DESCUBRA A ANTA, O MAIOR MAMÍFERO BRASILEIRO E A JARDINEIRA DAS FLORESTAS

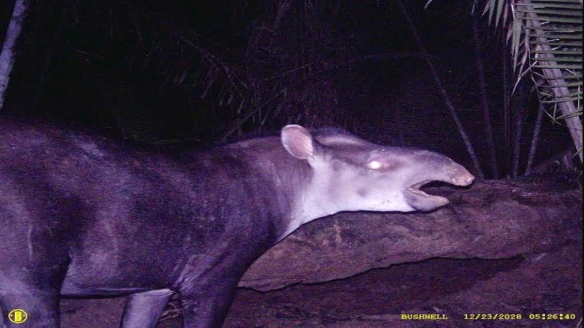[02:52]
encontrada nas redondezas do amazonas e rondônia localizado no norte do brasil a espécie era conhecida apenas por comunidades tradicionais e indígenas assim como ribeirinhos que a chamavam de anta pretinha a espécie ficou conhecida como tapiros cabomani que é esta anta na imagem ao fundo e